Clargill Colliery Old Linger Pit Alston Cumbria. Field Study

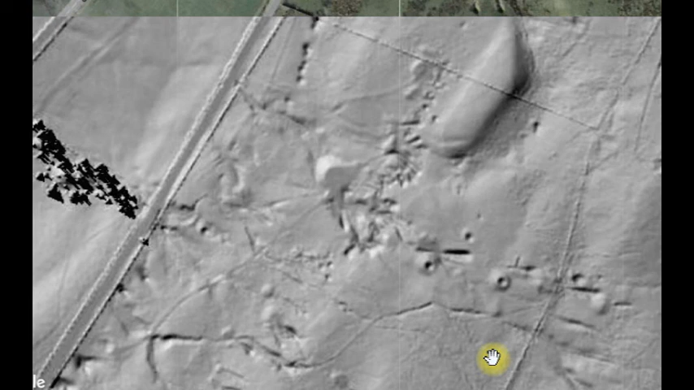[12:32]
So all this depends then where the actual vein comes in because the Taylor Grove vein is going to be the fault that terminates the workings isn't it? It's a 30 foot down throw. Now I've altered the scale and we've come further across. Remember the fault is a 30 foot down throw and this then are the other coal workings that I walked around today. You see the difference in elevation down the fell. That is the little limestone quarry and down here is the other quarry next to the uh the linger quarry and there's the road that goes up and serves these little
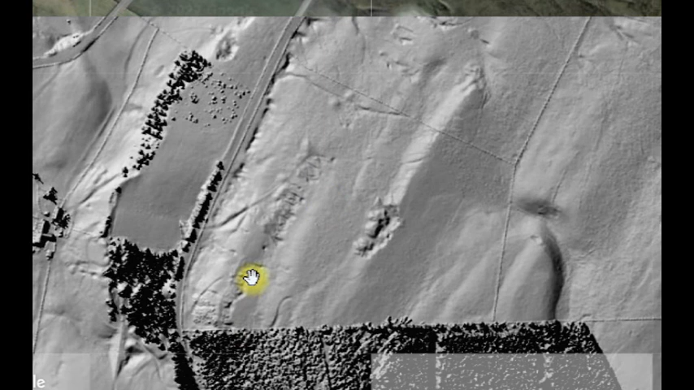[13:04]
outcrop coal drifts and as I said there was another little track down there as well. These also got some coal drifts on them. So that's the area on lidar and
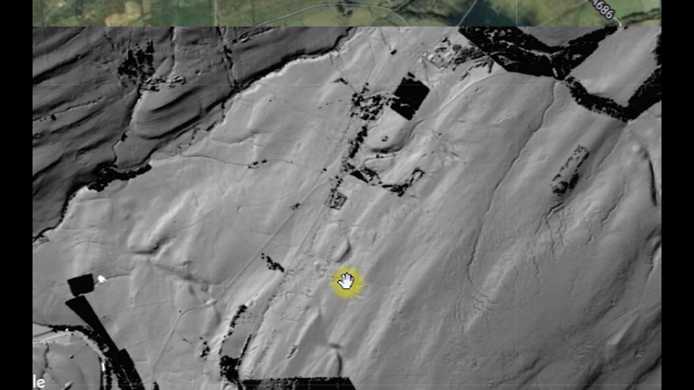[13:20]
if we really zoom out we see the whole area area. There's the uh linger pit there the line of what I think of the drifts there and then if we go all the way across we find the last worked clerical pit here the colliery there and there is history of workings going all the way back way